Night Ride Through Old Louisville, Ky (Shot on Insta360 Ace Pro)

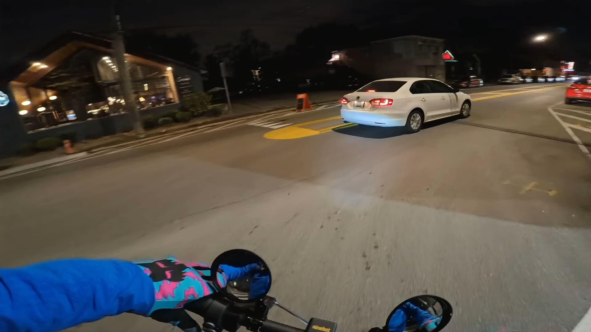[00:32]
I am starting out on Goss Avenue in Germantown I initially planned to go
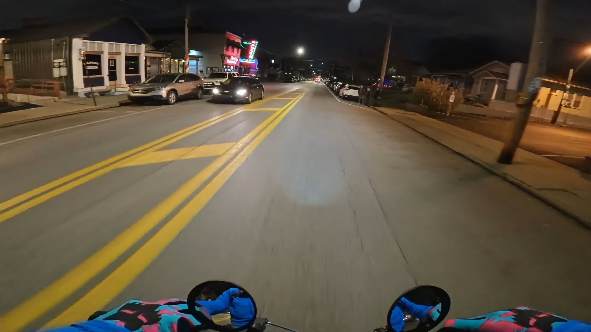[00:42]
somewhere else but uh traffic was not cooperating my intention was to go to um
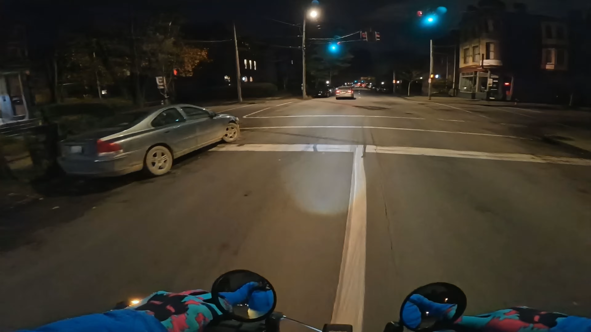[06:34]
no that's not a left turn lane but cars are going very fast so I figured I would test this out and see see how the footage turns out the other thing that's potentially exciting about this
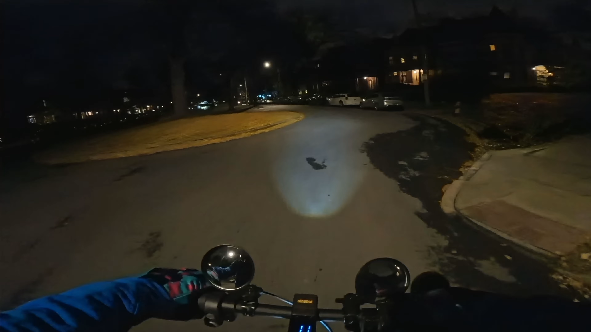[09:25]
James Court which at night time I may not be able to see much but I figured it was worth going through to check out
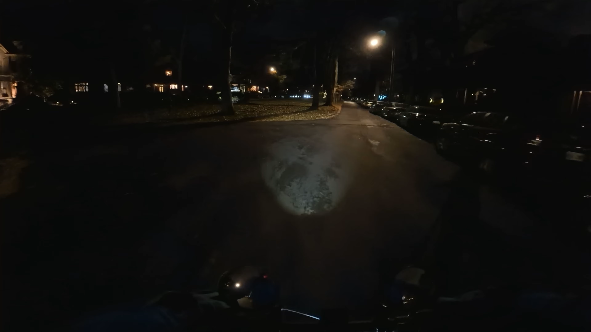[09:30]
this is uh
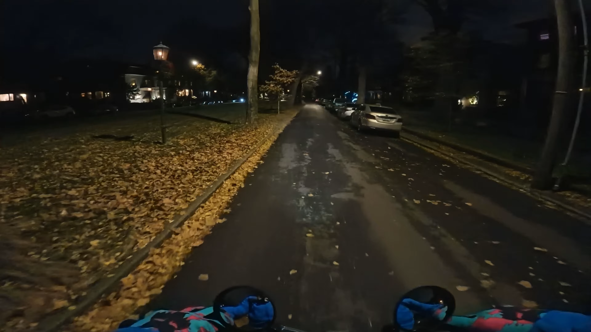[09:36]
where a lot of the wealthy people used to live in this area back over a hundred years ago
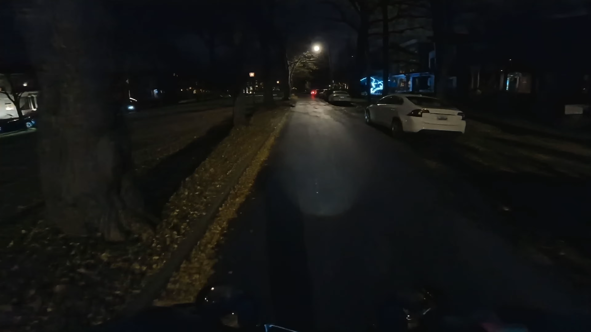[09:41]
um they're well they don't have lights on this yet
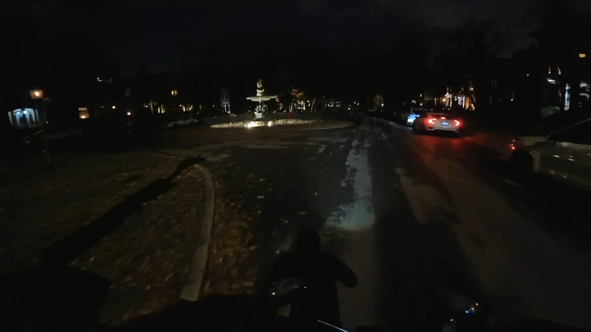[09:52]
so I'll turn around here and see what all is visible
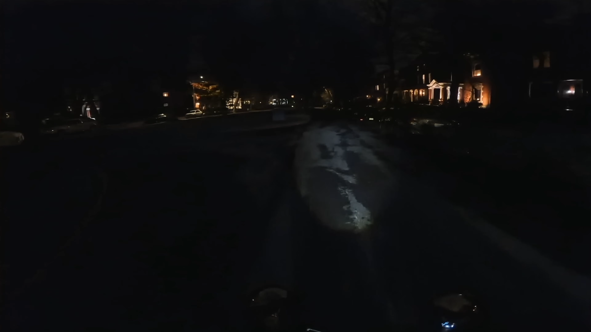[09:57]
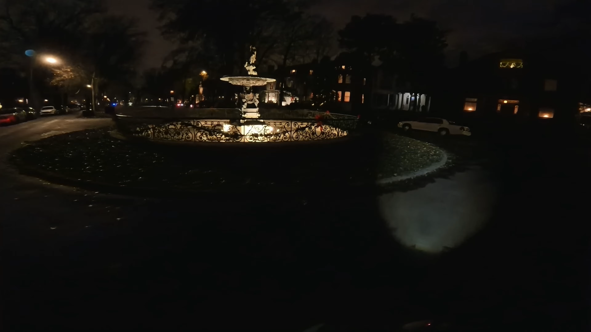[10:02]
there's a fountain which no longer has water in it because it gets uh cold enough that it could freeze there's a lot of homes through here that are
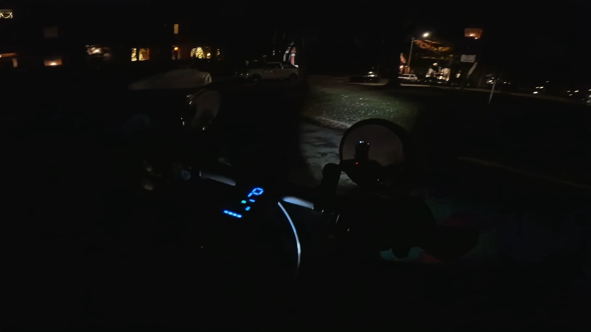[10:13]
large very large homes that think in
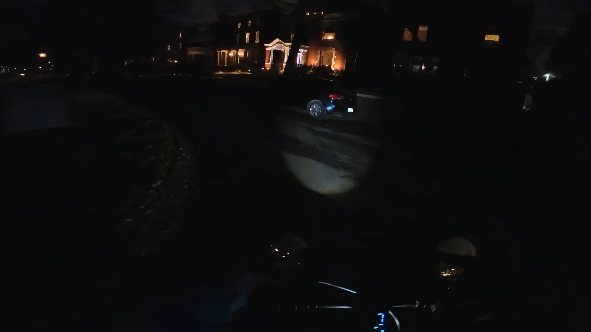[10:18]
the modern era some of them have been parsed out into different condos or apartments but some of them are still single family homes
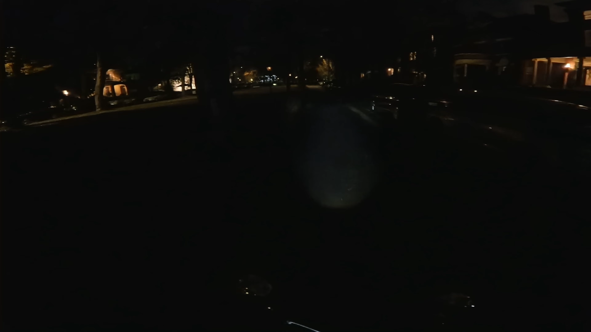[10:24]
um kind of a historic area so we interested to see what the low light footage on this looks like because I've done some testing you know just walking around my house haven't done a whole lot of extensive testing so
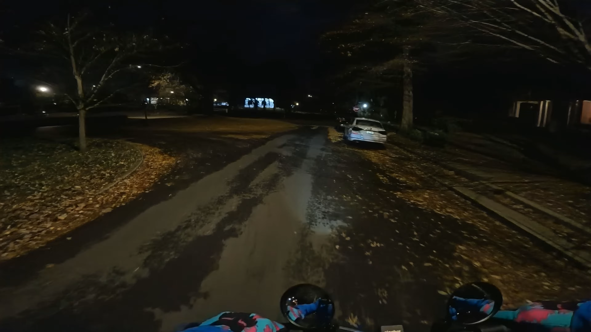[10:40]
right ahead this is the um I forget what the name is the the Conrad Cal uh the Conrad Caldwell house because we had um my girlfriend and I went one of our friends went through back a few months ago in October every year I think they said it's the third weekend they have a tour where
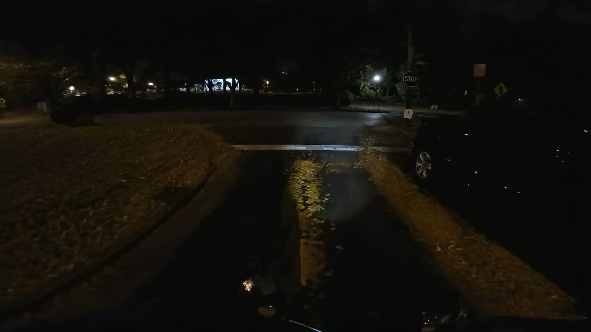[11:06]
um I'll cross here once the cars are through
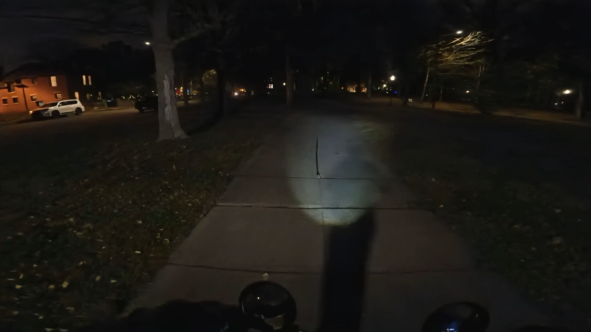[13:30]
better and more usable than it would be in a lot of scenarios I don't want to go through the grass it's still kind of wet I'll go through here so that the theory is that it you know can record video in dark environments and you can get usable footage in scenarios where previously you would not have been able to